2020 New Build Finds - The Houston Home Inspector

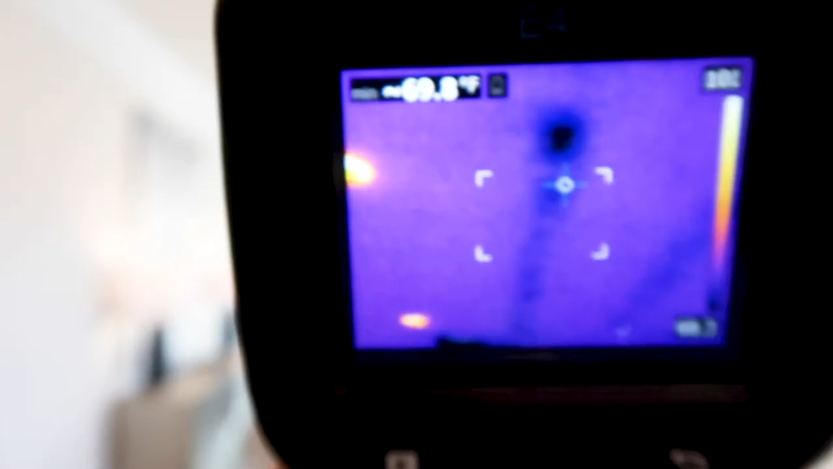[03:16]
So right here, this looks kind of a questionable spot,
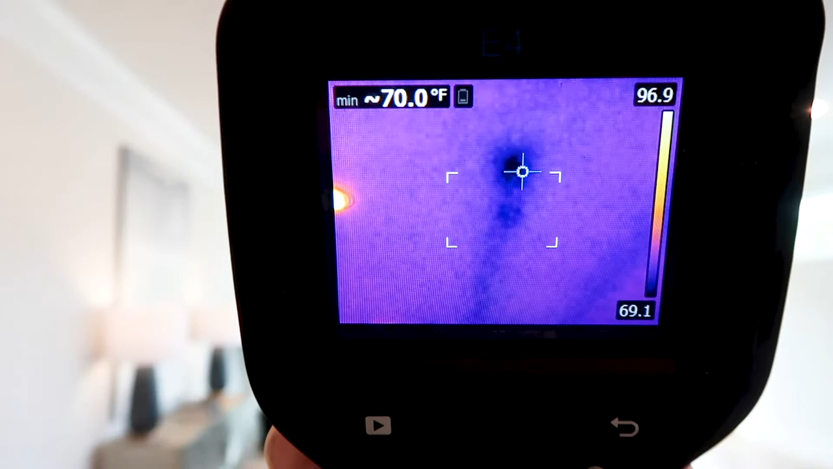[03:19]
On screen: min 70.0°F
but if you follow it, it looks like it's the ductwork.
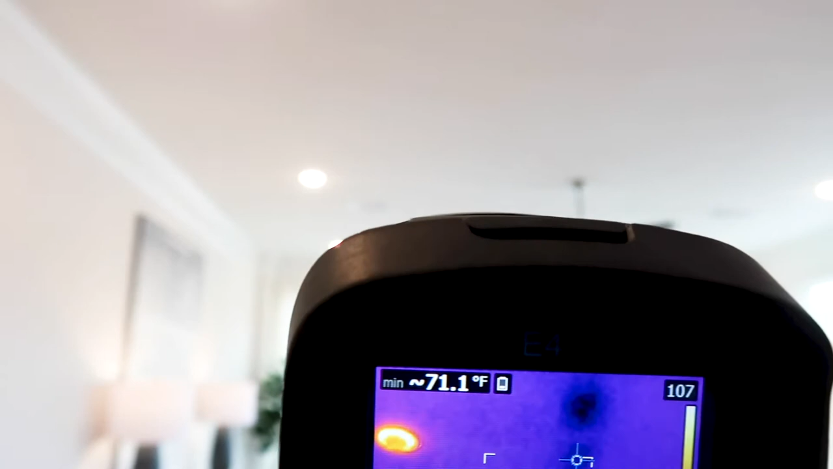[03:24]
On screen: min 71.1°F
So what we'll do is we'll test it with the heater as well, so if this changes colors, you know it's the ductwork.
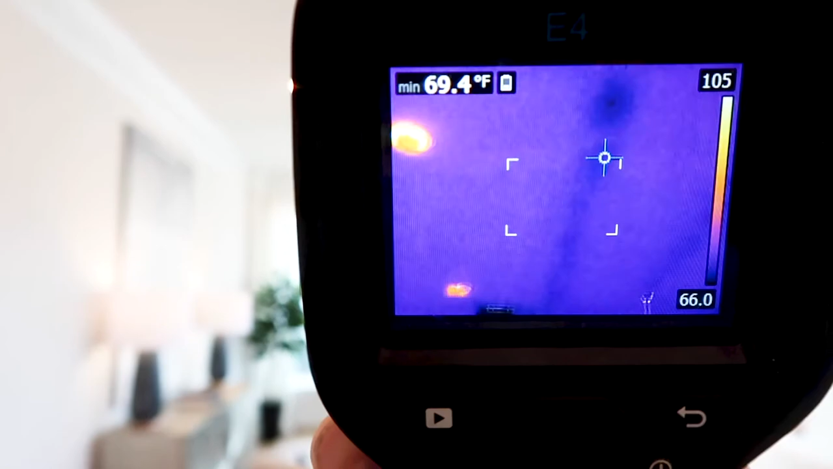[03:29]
On screen: min 69.4°F
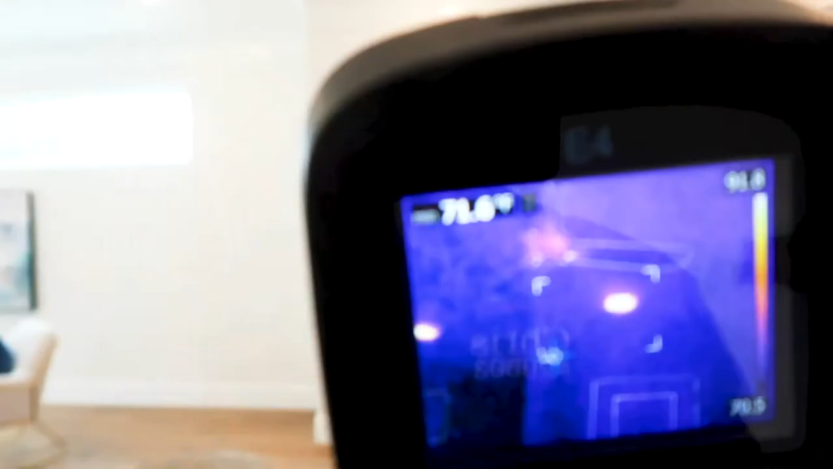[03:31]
So scan in here with the infrared camera underneath the master shower,
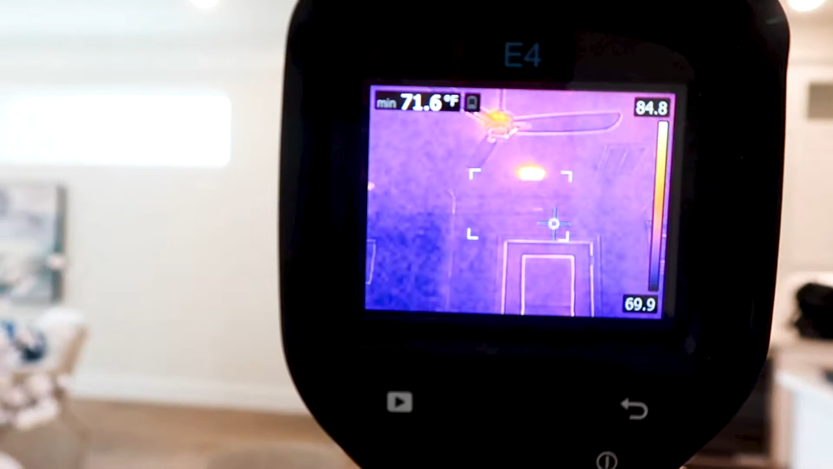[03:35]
On screen: min 71.6°F
and we're not really seeing any signs of moisture coming through with the infrared camera.